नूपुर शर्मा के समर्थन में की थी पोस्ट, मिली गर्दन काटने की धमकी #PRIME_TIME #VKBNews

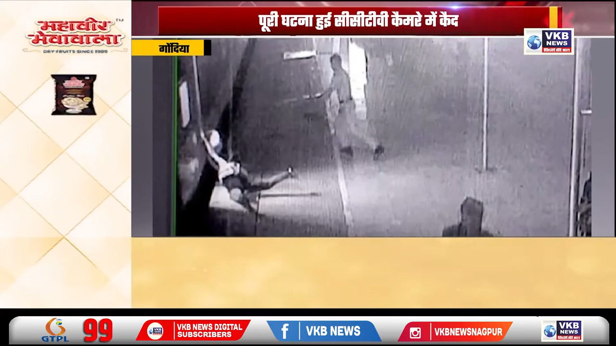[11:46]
गिरते ही वो ट्रेन के नीचे घसीट चली गई ये देख ड्यूटी पर तैना त्रेलवे सुरक्षा बलके सिपाही प्रमोद कुमार ने बिना देर किये अपनी जान जोखिम